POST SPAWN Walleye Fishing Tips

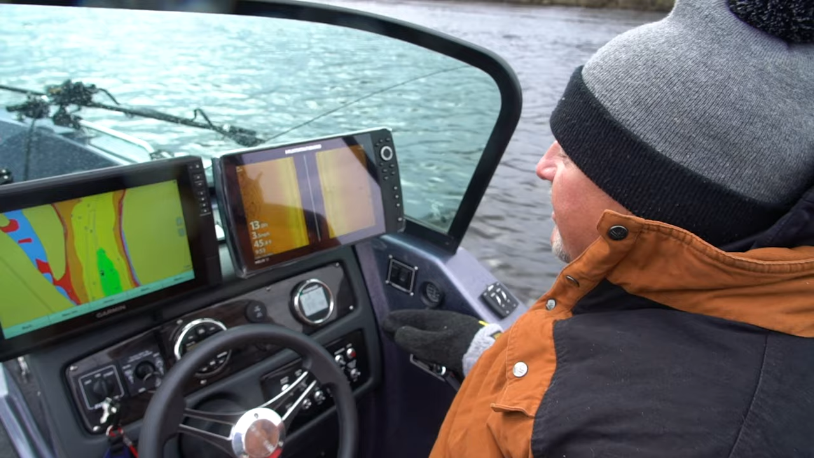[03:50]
we're looking for here is obviously we're using our side imaging and just basically looking for fish and up here there's kind of a current break and that's where we caught the last three fish just kind of drifting through but what we did do I should say actually what we should have done is we're moving way too fast so I'm gonna throw out our drift
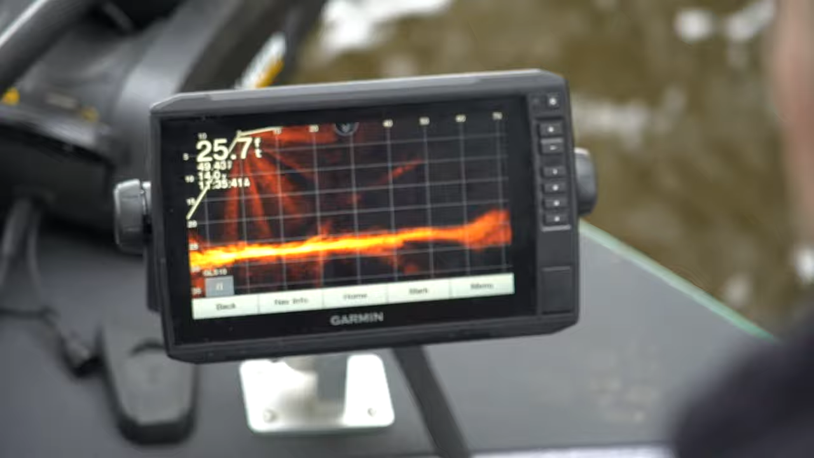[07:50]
scope up front here I got my new bracket here from Bruce City trolling motors
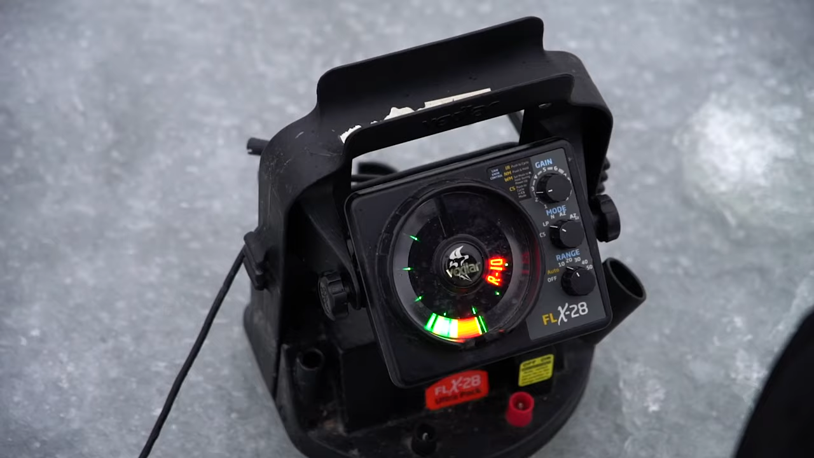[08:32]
using my Vexilar that's what I think is so cool you
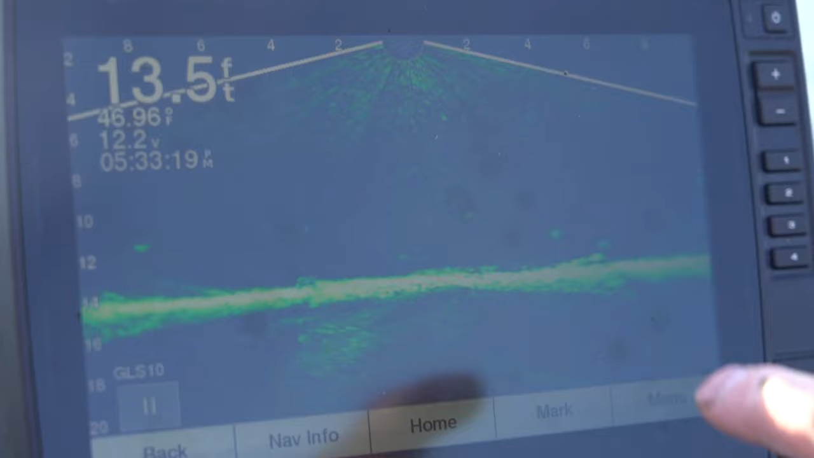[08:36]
On screen: depth 13.5 ft
can see right here is my plastics there's the bottom of course
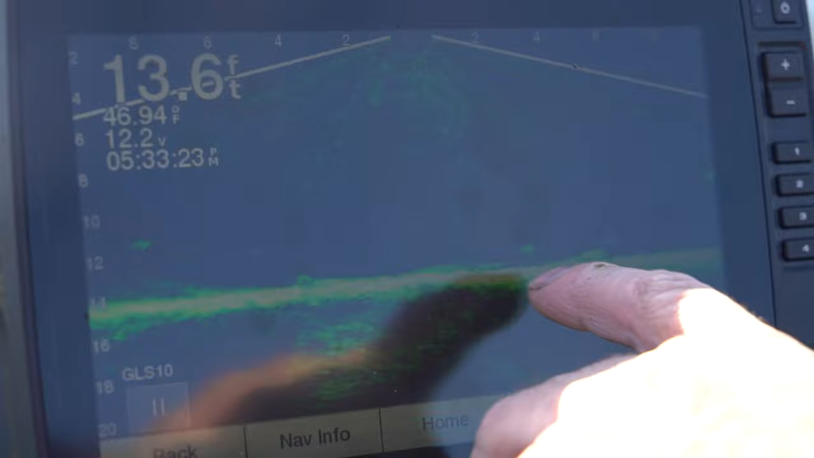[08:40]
On screen: depth 13.6 ft, water 46.94°F
and you can just see them fish come right up to that which
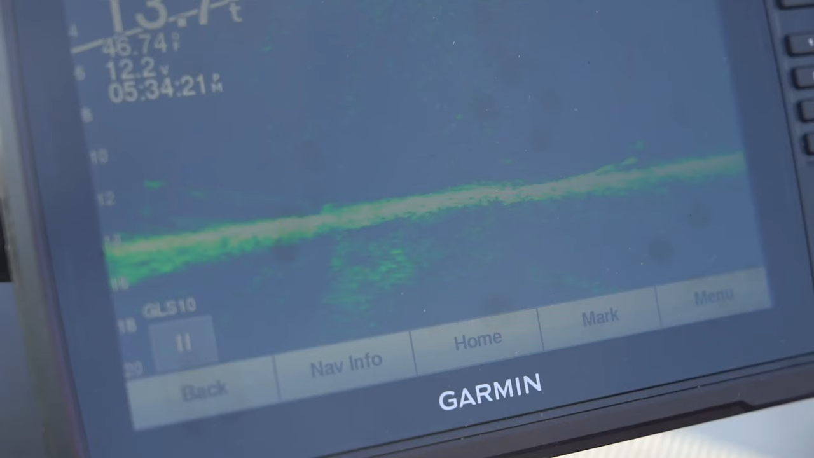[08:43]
is cool again it reminds me of my Vexilar in the winter it's kind of addicting watching that